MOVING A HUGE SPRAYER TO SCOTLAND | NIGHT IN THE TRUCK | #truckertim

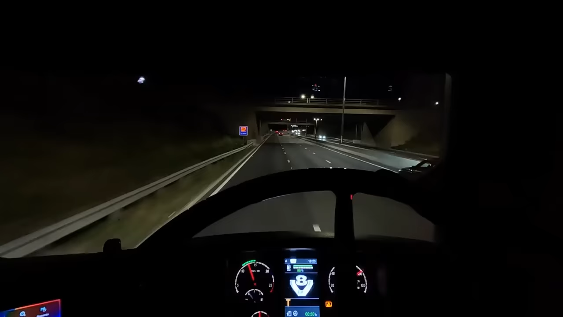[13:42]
so we're on single carriageway roads now we are an hour away from the farm
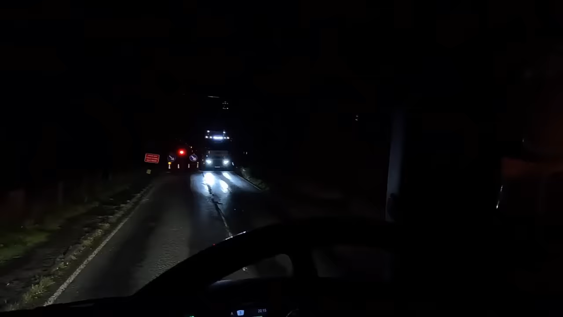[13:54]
agree that was a bit close
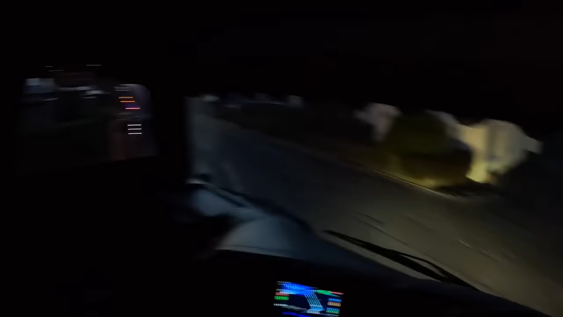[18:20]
You wouldn't want anyone park on that corner here. You wouldn't get around there.